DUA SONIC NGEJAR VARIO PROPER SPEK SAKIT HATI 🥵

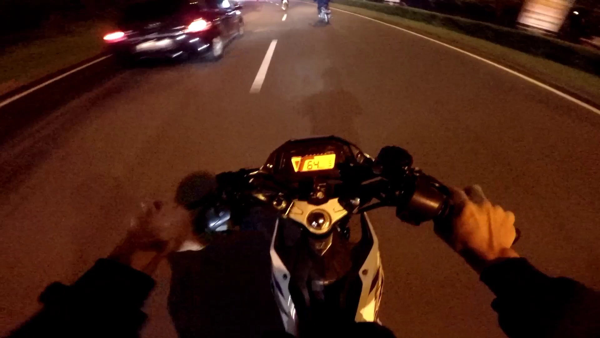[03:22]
Si kuningnya harus dinyalain dulu coy. Emang tanpa si kuning ini motor gua kagak lari. Sumpah coy, ngeri.
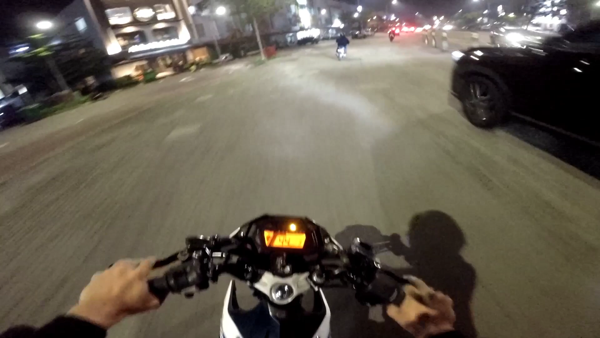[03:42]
Gua ini habis hujan-hujanan, lihat dia miring dikit juga kayaknya ngilu gitu coy. Pada rusuh banget dah asli.
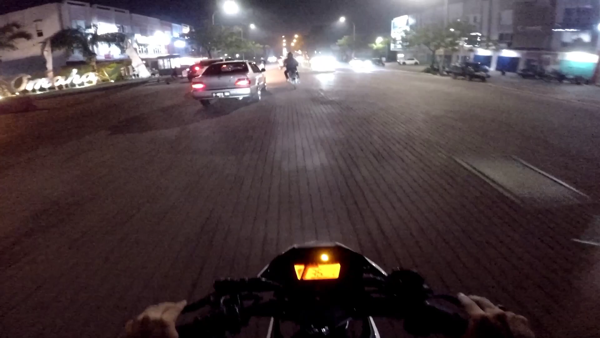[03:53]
Albito terbang-terbang aja. Untung underbone gua pakem coy. Cuma gak tau no rem si Obito bagus gak. Kalau punya si Oji mah bagus, soalnya udah gua setting remnya.
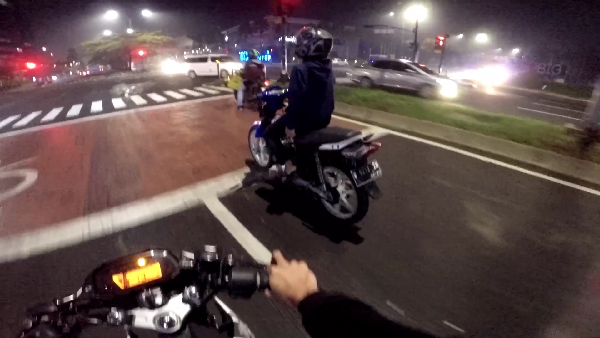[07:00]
Udah ada polisi. Lurus dulu aja. Si anjir.
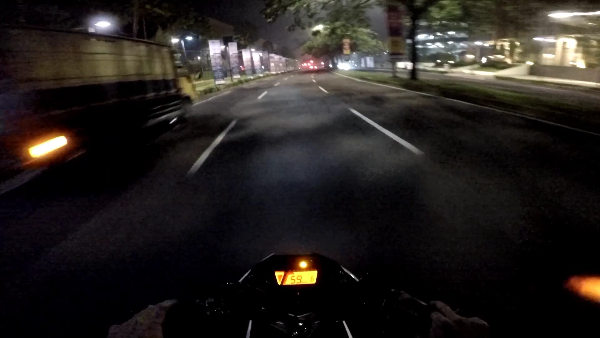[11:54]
Tadi ada dah. Bukan polisi sih, satpam. Anjir, udah gak ada coy. Udah langsung banyak yang nongkrong. Cuma belum rame banget.
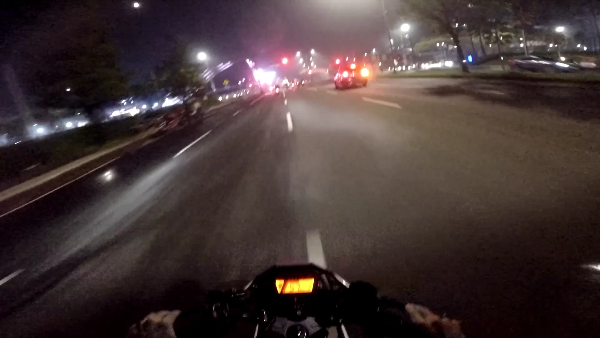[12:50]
Wih, boleh nih R15-nya coy. Masuk aja dah.